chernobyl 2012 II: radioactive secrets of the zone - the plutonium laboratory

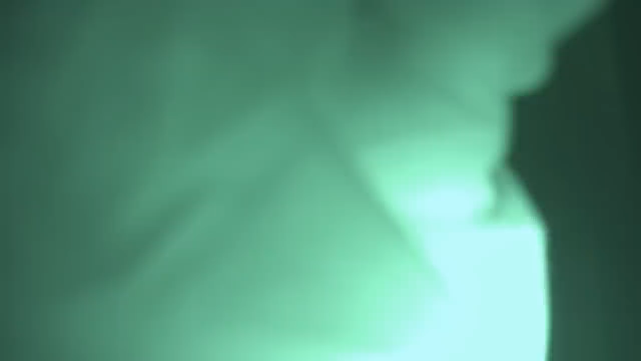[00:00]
Alright folks, one last time back to Chernobyl.
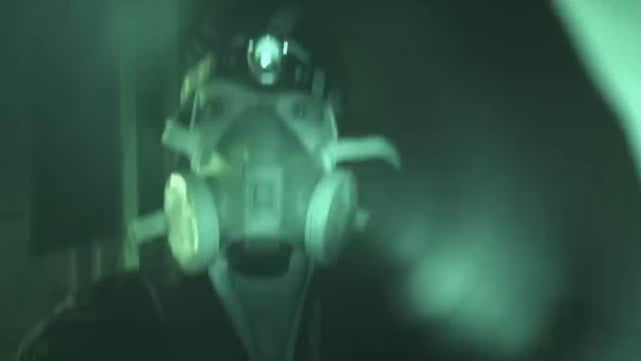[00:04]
You can see me dressed up in full protective gear here. Respirator, protective clothing, gloves, everything. And that is for a reason.
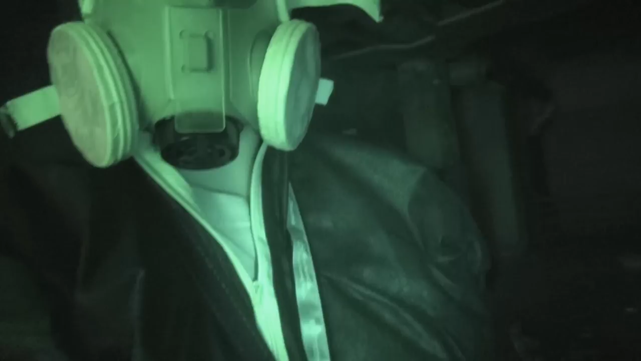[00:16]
You know I'm not usually picky about radiation or contamination, but this one is serious.
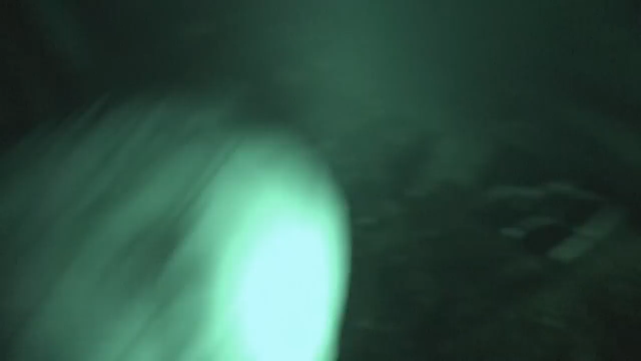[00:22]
Use the camera as a mirror. Make sure everybody else dresses up.
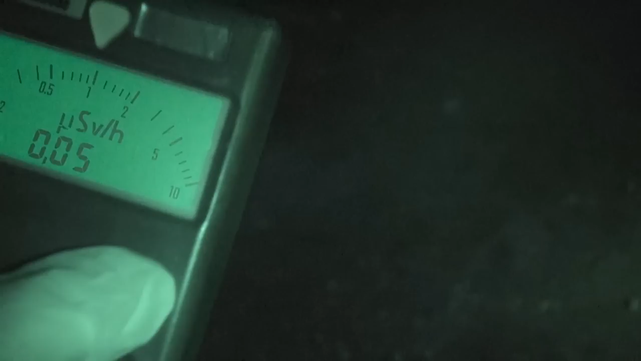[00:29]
And check the radiation levels. Entirely normal here, but it's gonna change, don't worry.
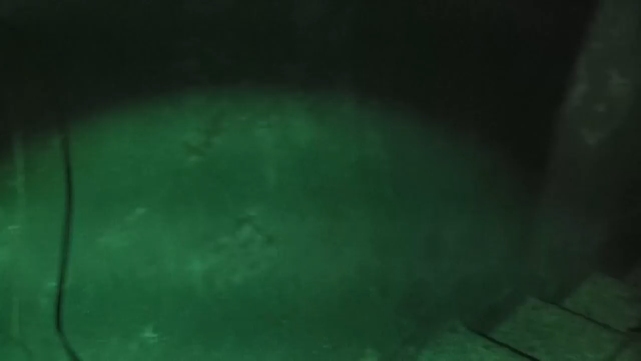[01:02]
Quite a puddle of water here,
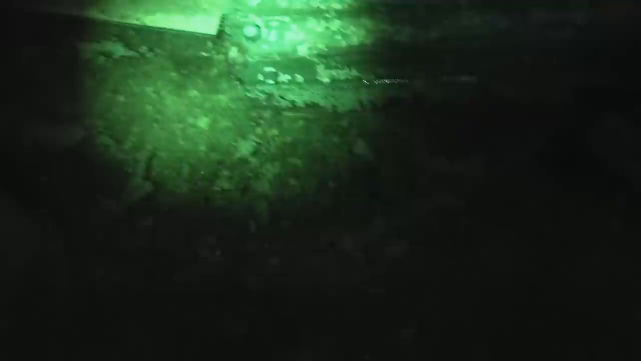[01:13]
which is something to consider if you're wearing plastic above your shoes, which may just make you slip with all the equipment in your hand. That would be bad.
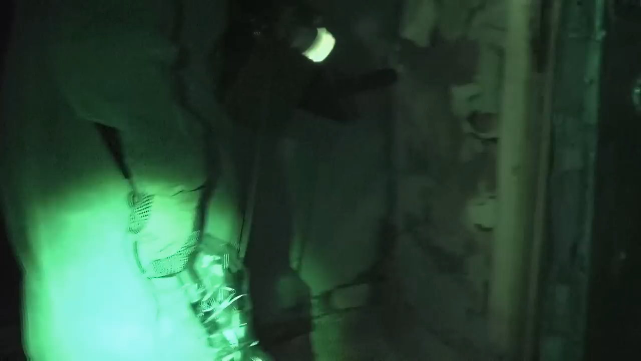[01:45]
Careful looking. And then proceeding. That's the way to go here.
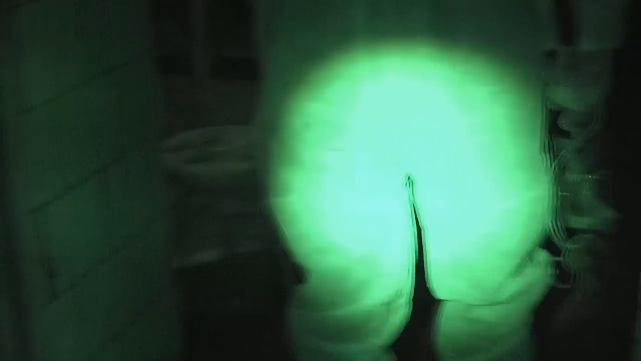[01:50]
You can see, well... Just random stuff here.
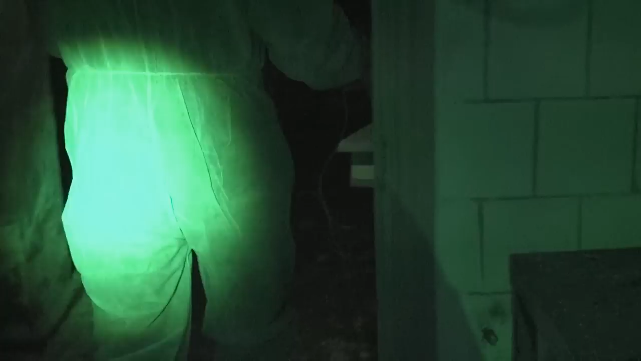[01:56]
Just tables and paint peeling off of every wall,
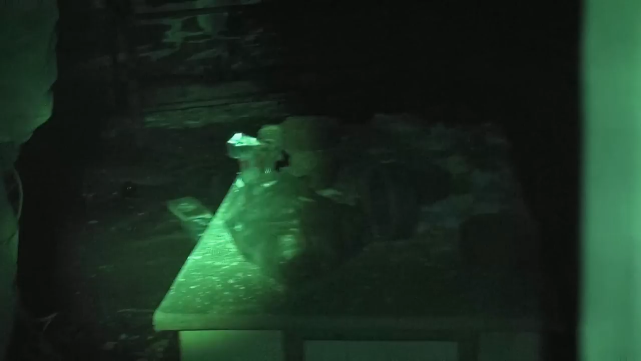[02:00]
and some kind of bags filled with fuck knows what. Pipes and everything. Shelves...
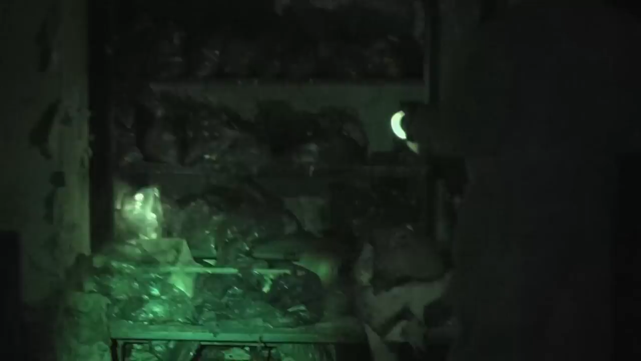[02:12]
shelves full of bags... of... hmm... what my dad be. More about that later, I guess. Now we're just looking, looking around, trying to find something,
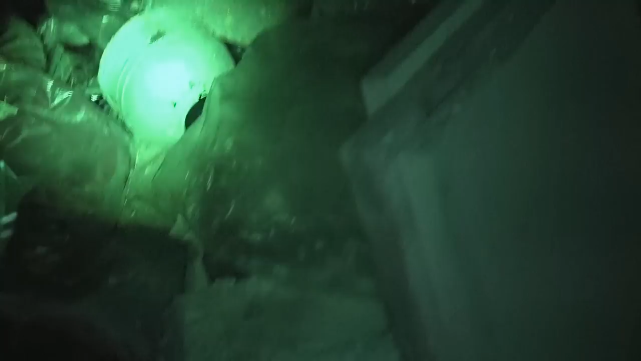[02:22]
reading radiation levels.
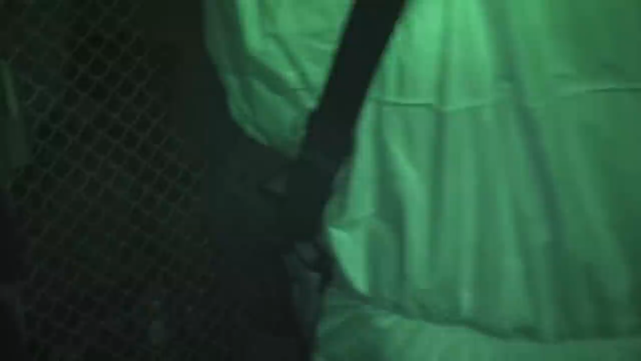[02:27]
There's a locked fence here, and it says the usual, radioactive.
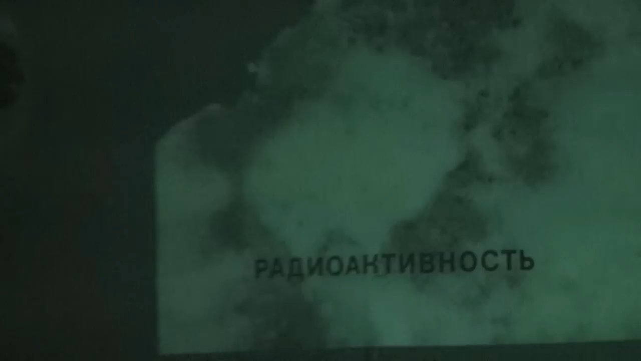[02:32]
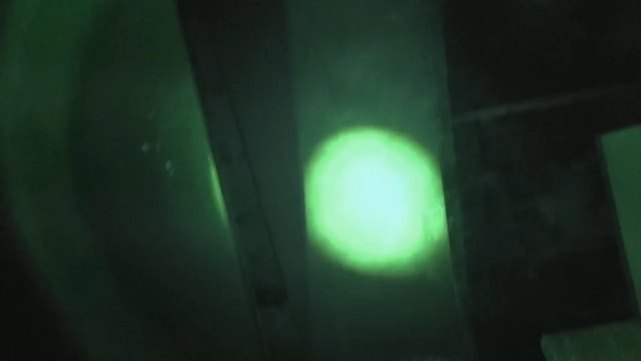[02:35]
That fence is kind of useless, because you can see there's this wood thing just next to the fence, which can easily be broken off, as it is the case here.
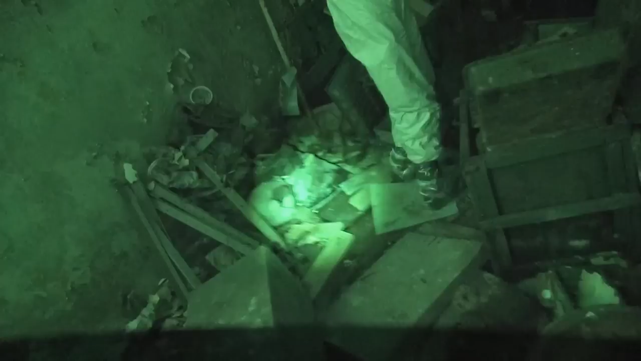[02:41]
So you can go beyond the fence that is locked by a totally rusty lock.
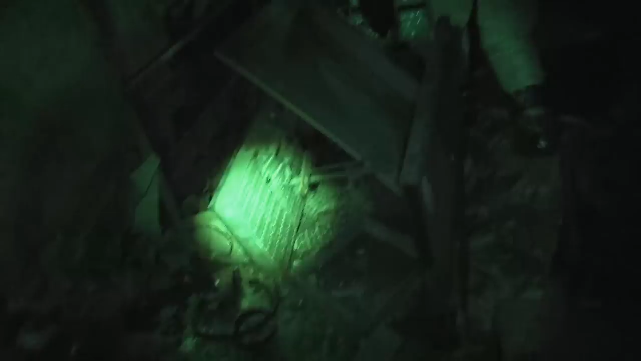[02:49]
I think you can already hear those clicks. I think you already know what it means too.
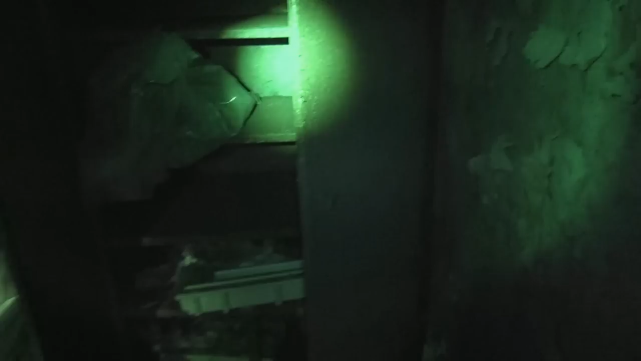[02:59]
There's an old gas bottle or something on the floor, looks kind of scary. A millen and a bottle in the shelf here. Every radiation detector is going off at this point, it seems. Everything is beeping.
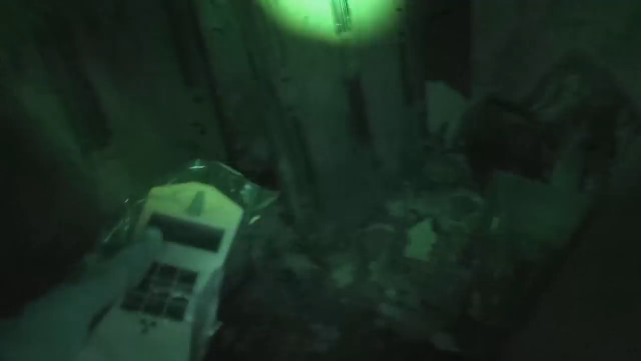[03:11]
I'm making my way behind that big shelf or whatever.